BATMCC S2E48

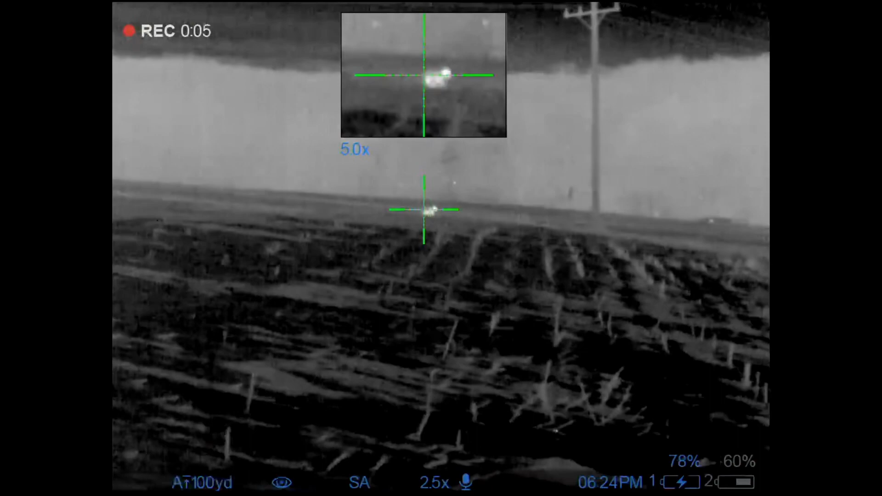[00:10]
I went to a new farm and played baby cottontail. This red fox appeared just about instantly.
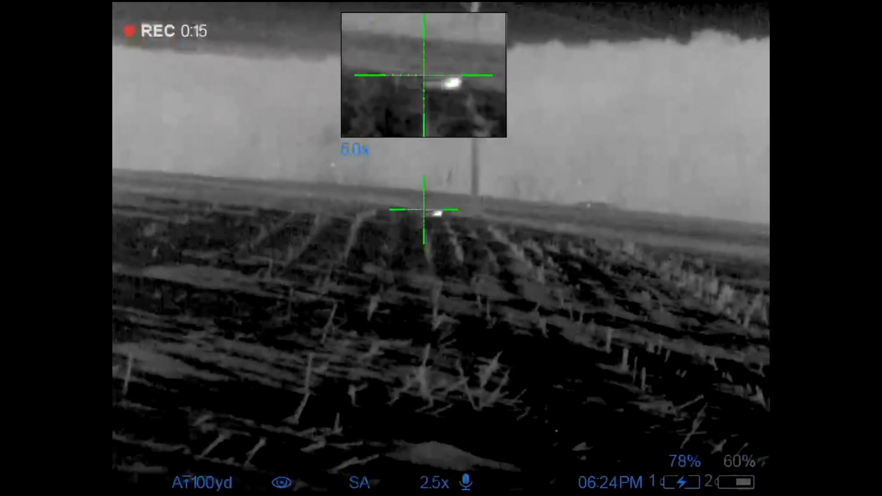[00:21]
I hit him once, but I had to shoot him again to fully dispatch him. There he goes.